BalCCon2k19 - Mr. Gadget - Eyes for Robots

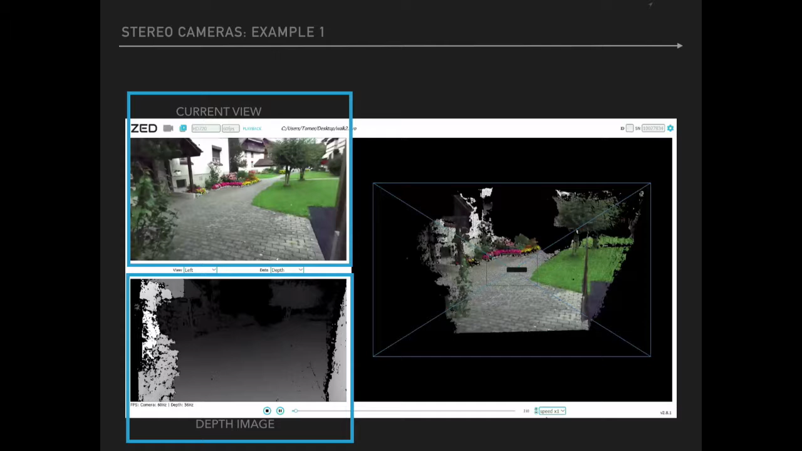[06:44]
In the lower part, we see what the depth calculation looks like. And in the right, on the right part, we actually see the combination of both of them.
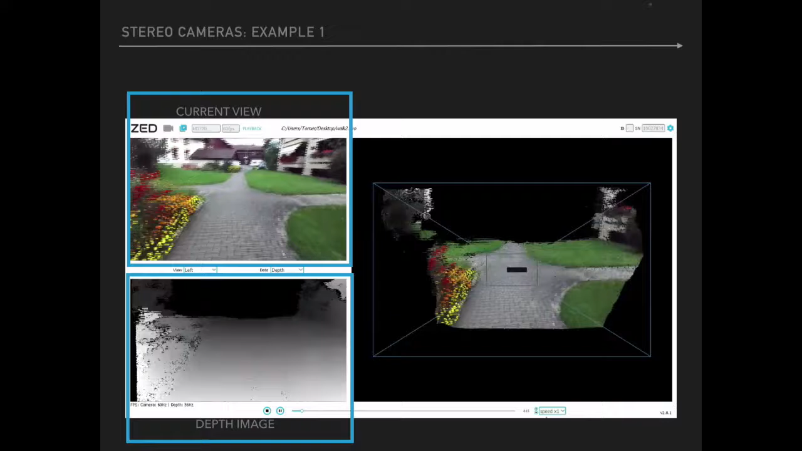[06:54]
All right, so this is good, but yeah, what can we do with it?
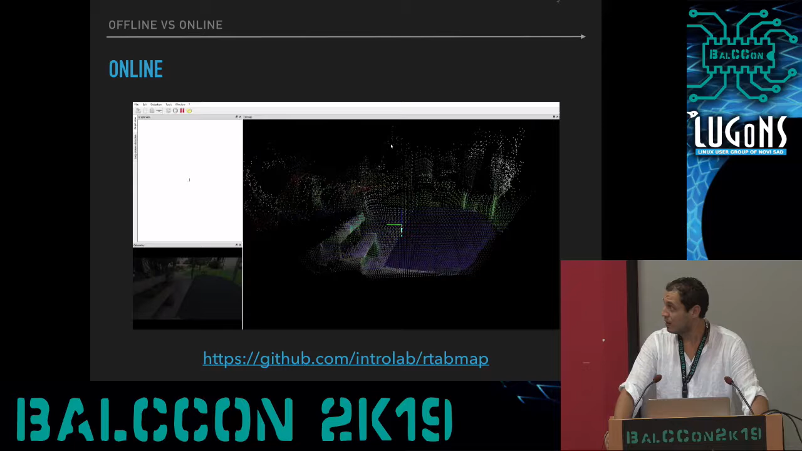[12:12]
All right, so we see the first frame that we saw in the earlier video, and we actually attach each and every one with the previously known position.
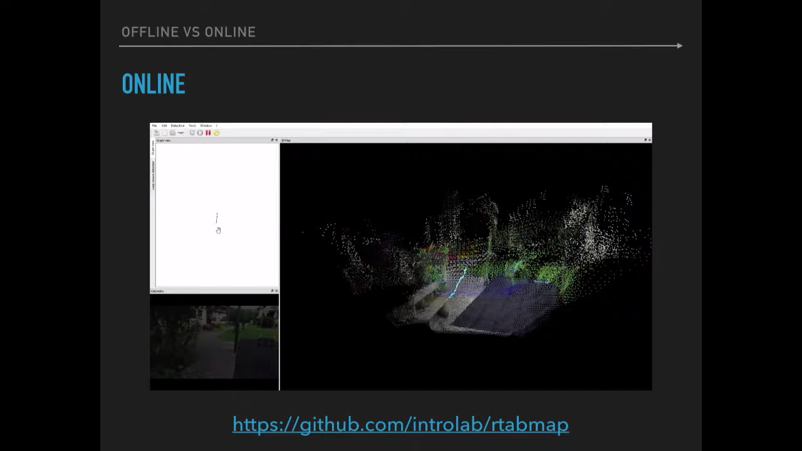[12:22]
And like that, we can actually generate pretty good data. And we can relocalize ourselves. So if we as a humans,
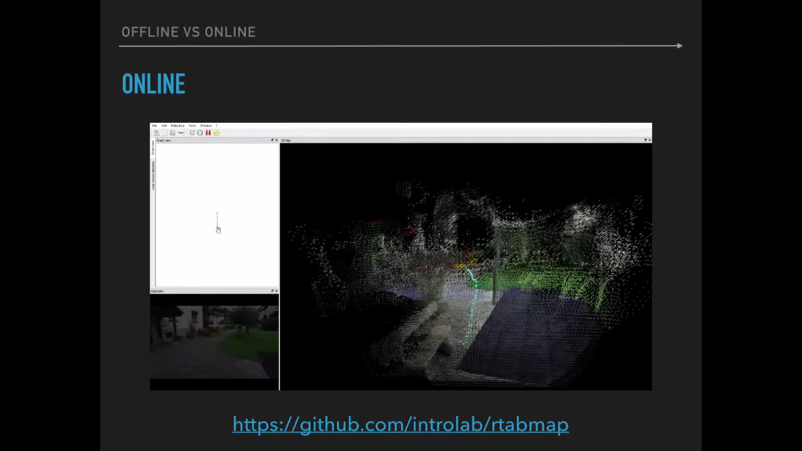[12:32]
if we find ourselves in a place that we already know, we take a look around and we see if we recognize things. Best thing is to see actually a sign. So, oh, you're on the first floor.
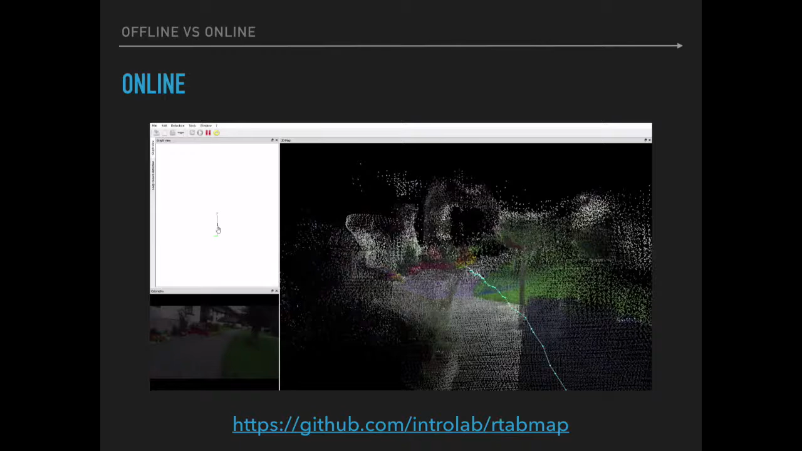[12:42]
Awesome, I know where I am, so I know where I want to go. And after we've done like that first initial run, we can copy it to a more powerful machine and
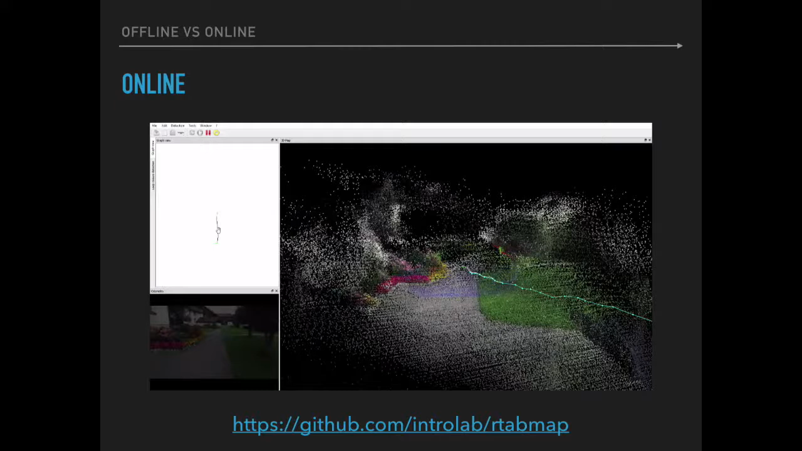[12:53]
actually have the whole map generated in a kind of a better resolution. Let's see.
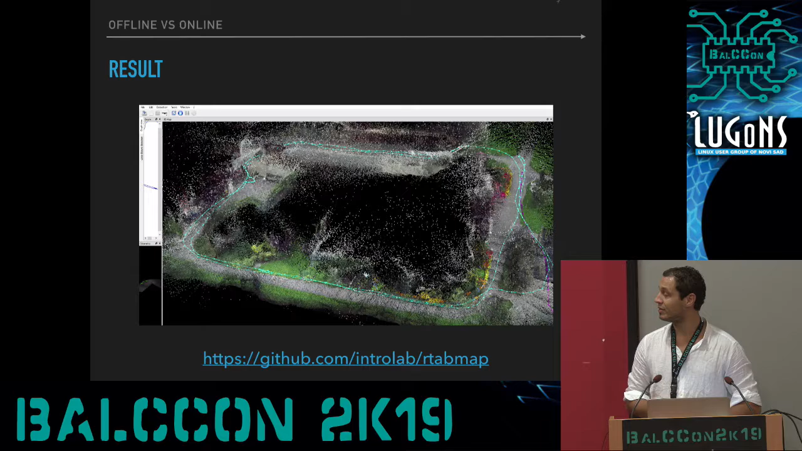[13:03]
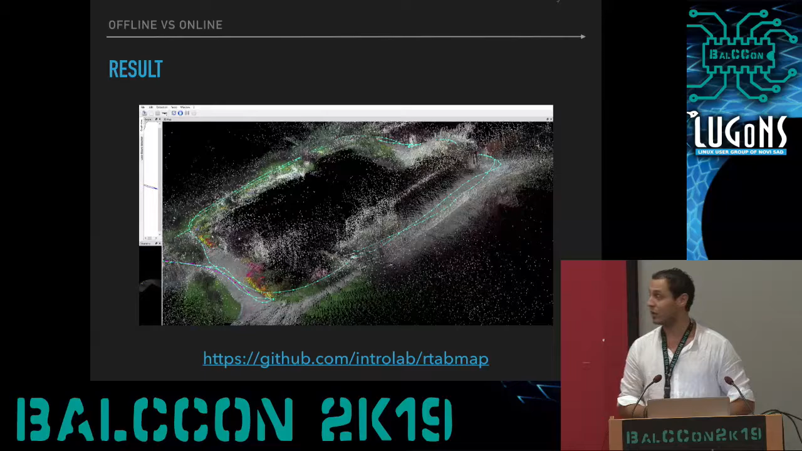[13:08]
All right, so these are stereo sensors. Pretty awesome.